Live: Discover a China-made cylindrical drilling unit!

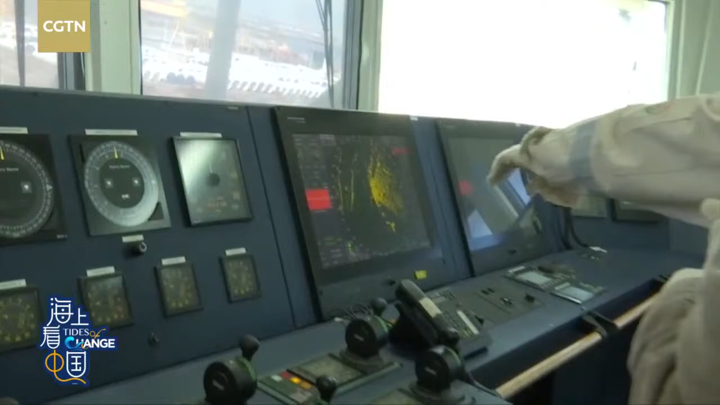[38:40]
Is this Chongming Island? Yeah. Wow. Okay. Wow.
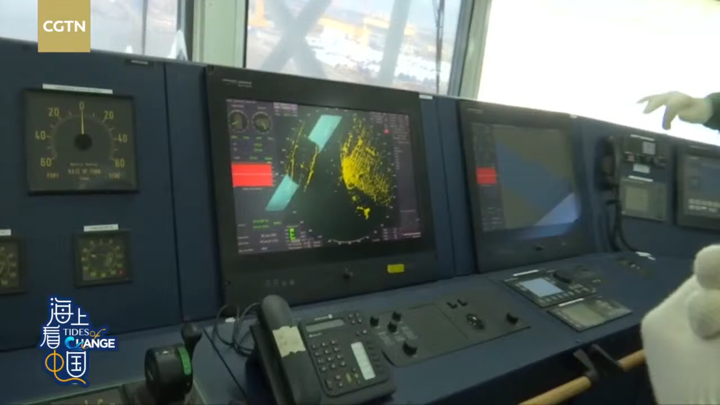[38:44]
So it's quite far, the radar. Yeah. Well, we're here. We're here. Yes. So the radar is scanning the this area.
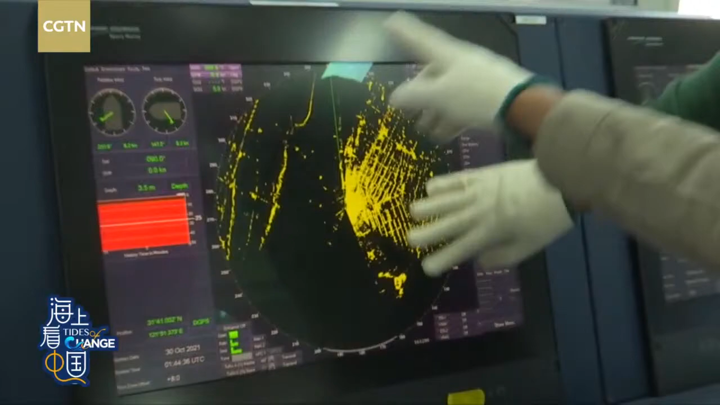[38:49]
This is the shipyard. Yeah. And this is Shanghai. Yeah, the shipyard, the land, and that is an island.
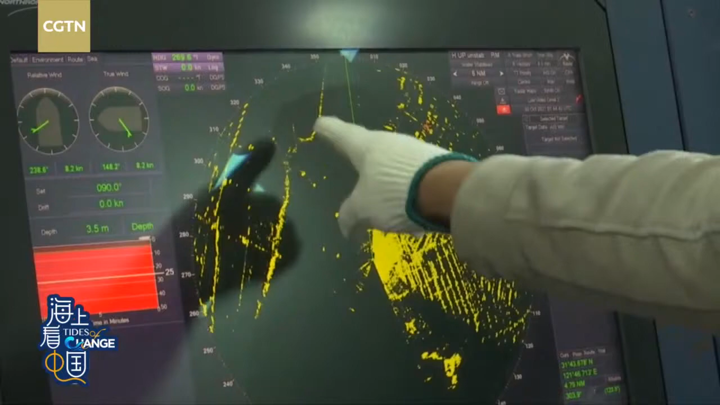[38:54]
Oh, and here we see the river. Sounding. This is water. This is.